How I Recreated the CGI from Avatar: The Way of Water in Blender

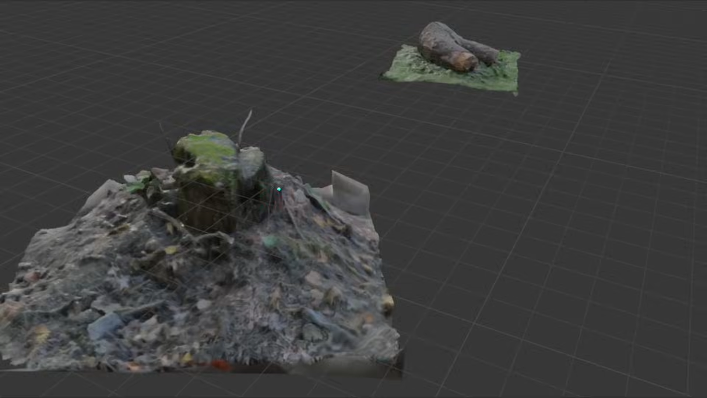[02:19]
These scans became part of the scene as well, and this method has major advantages.